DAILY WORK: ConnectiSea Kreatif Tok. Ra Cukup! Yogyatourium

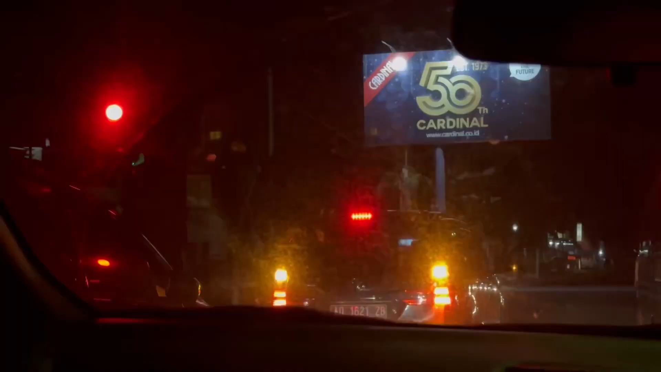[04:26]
Kita udah nyampe di daerah Klaten.
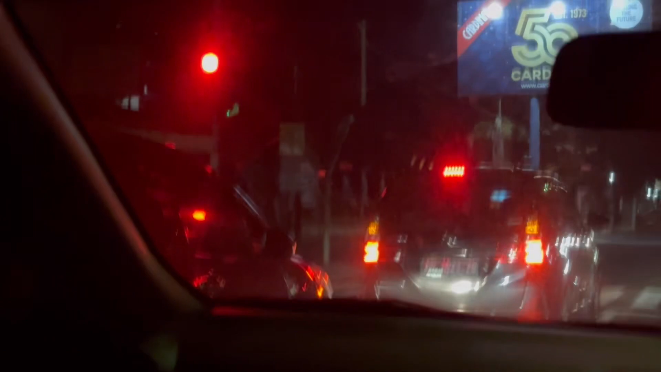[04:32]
Bentar ya guys, kita masih nunggu lampu merah.
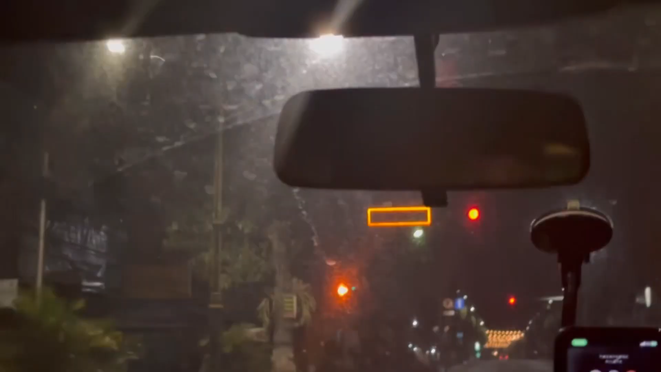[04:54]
Selamat datang di Simpang 5 Matahari. Nih